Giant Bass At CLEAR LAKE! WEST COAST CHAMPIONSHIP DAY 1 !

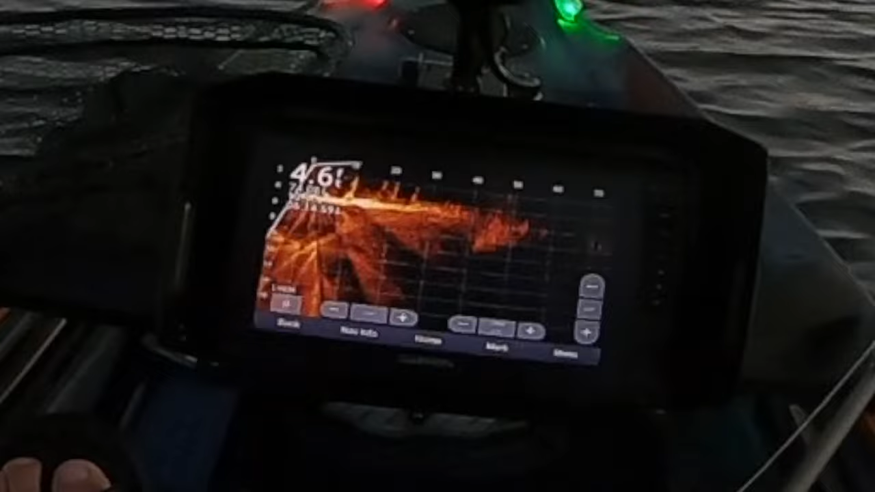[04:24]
Baby, that's a big one. Come on, stay down, stay down, stay down.